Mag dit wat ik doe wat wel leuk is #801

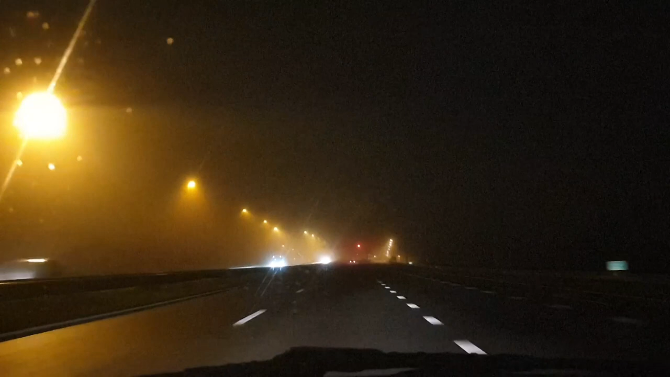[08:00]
En zoals jullie zien is het mistig. Mistig. Wel een mooi plaatje zo. Kijk, er is overal 100. We rijden netjes.
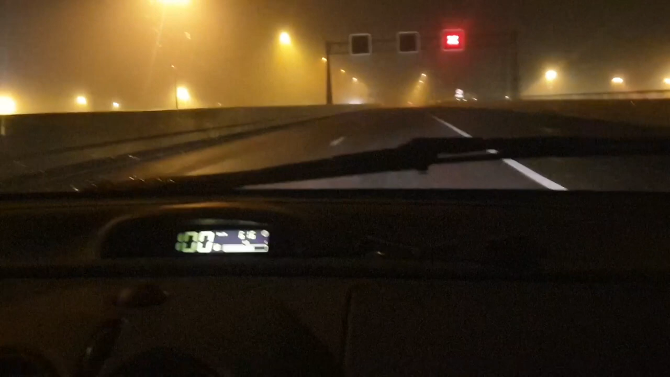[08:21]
Je mag officieel 103 rijden. En ik wil zo dan even kijken bij het zo. Het is lekker mistig. Waar die hele mooie grote vrachtwagen staat. Dus ik moet zo meteen mijn Google Maps pakken. En als we er voorbij rijden, moet ik dus eventjes een prinskriek maken.